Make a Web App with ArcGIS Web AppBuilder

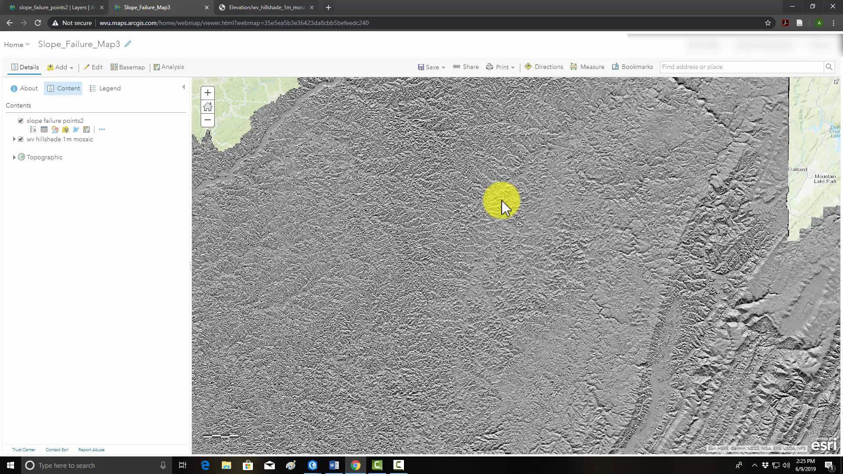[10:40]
What I'm going to generate is the ArcGIS web app builder, which I find pretty easy to use because it doesn't really require any coding knowledge, but it's also a little customizable. Okay. So I'm going to go to share now.
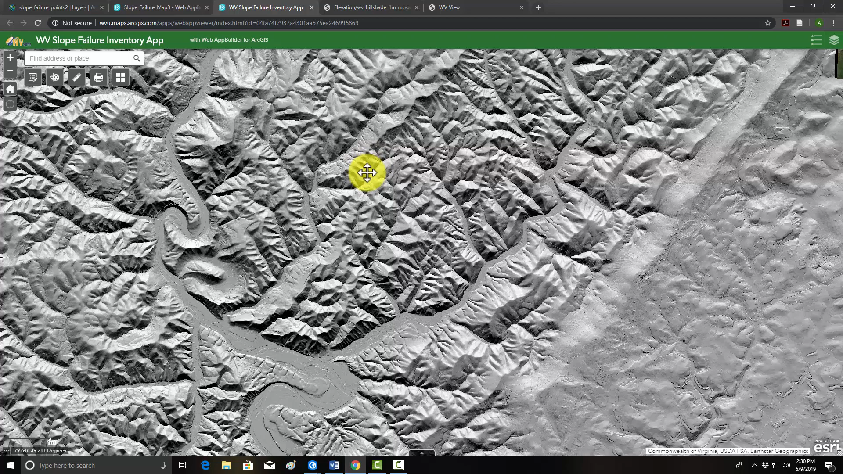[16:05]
I'm just trying to find a landslide I know exists. Here we go.
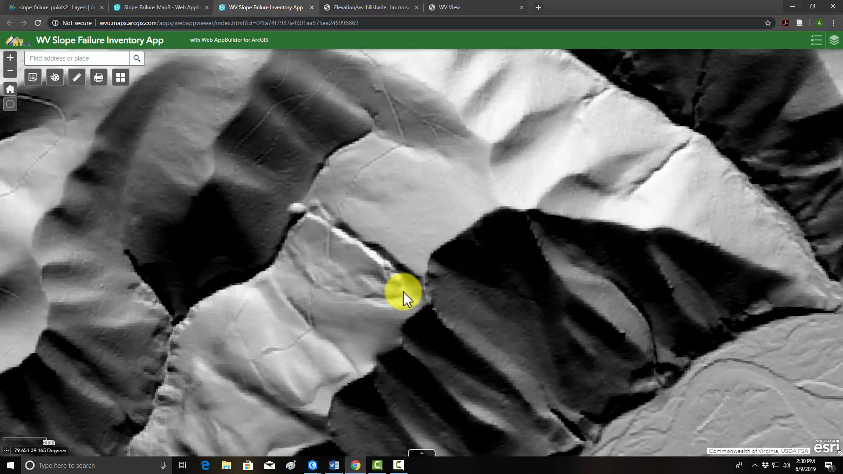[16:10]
So this is a landslide in Horseshoe Run just north of Parsons. So you can see a fairly well-defined slide there. Here's the scarp and the toe. So pretty obvious landslide.
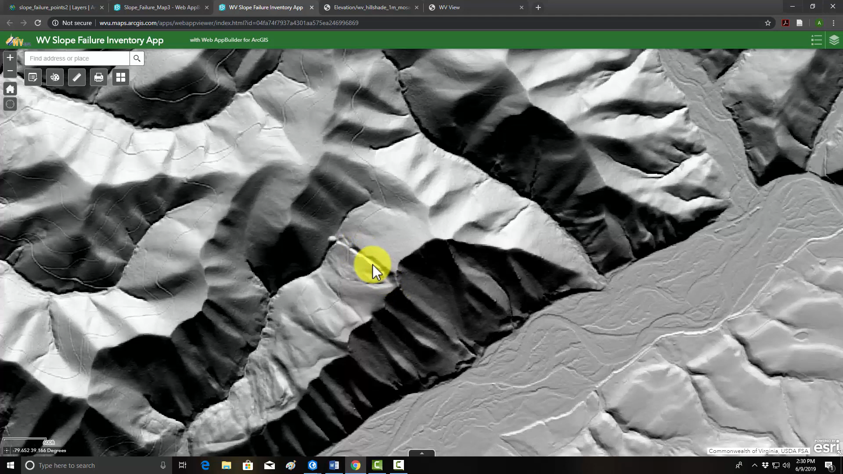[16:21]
So I just want to put a data point there on the head scarp to note that it is a landslide. So if I click on this, okay, it'll let us enter that.
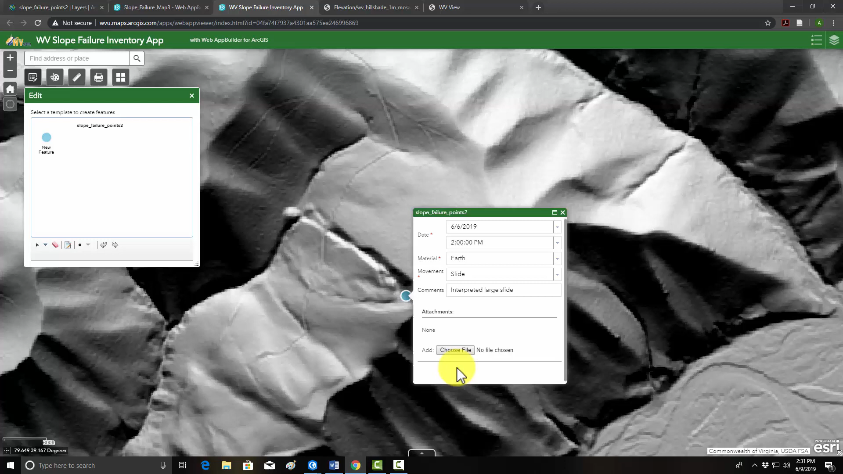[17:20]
So if I wanted to add like a photo or I believe like an audio file or video file, I could. But it's nothing really to add. So if I had X there, we now added a data point to our layer, our first data point.